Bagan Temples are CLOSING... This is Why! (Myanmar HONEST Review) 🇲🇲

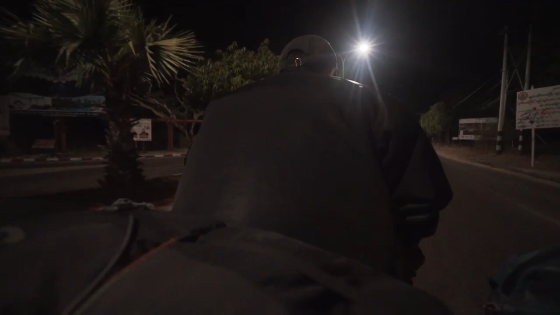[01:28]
We took a ride on the back of a bicycle to our hotel.